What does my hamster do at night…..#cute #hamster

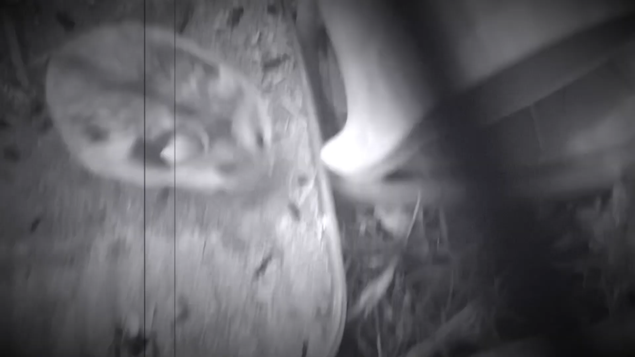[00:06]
And today we're going to see what my hamster does at night.
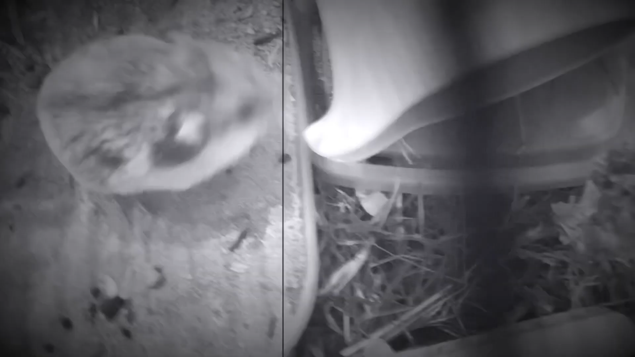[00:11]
So I got a drone with a security camera for Christmas.
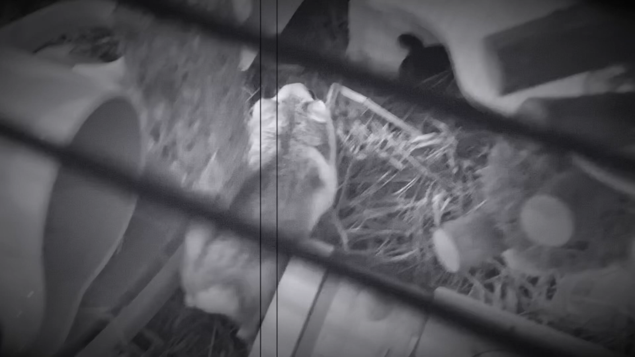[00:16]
So I'm controlling it from another room, yes I stayed up all night, yeah, poor me.
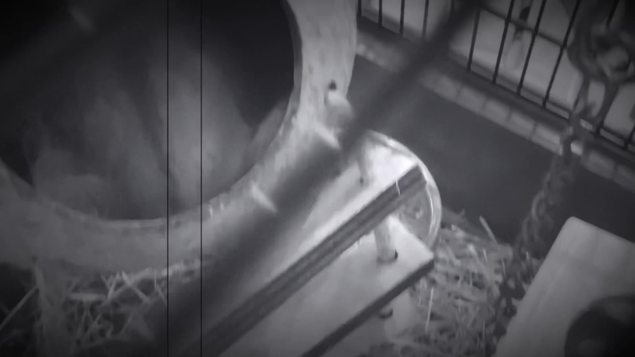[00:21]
So I worked really hard on this video. So this is around what he's doing around 3am.
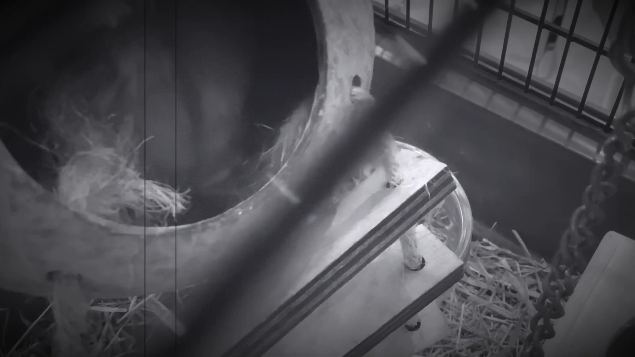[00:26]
I kind of went to sleep at certain times, but I'm really, really tired.
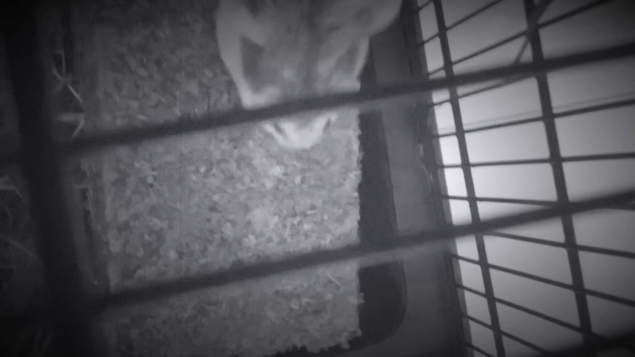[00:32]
But yeah, this is around now, not all exact times because I didn't do it in order, so this is 12am.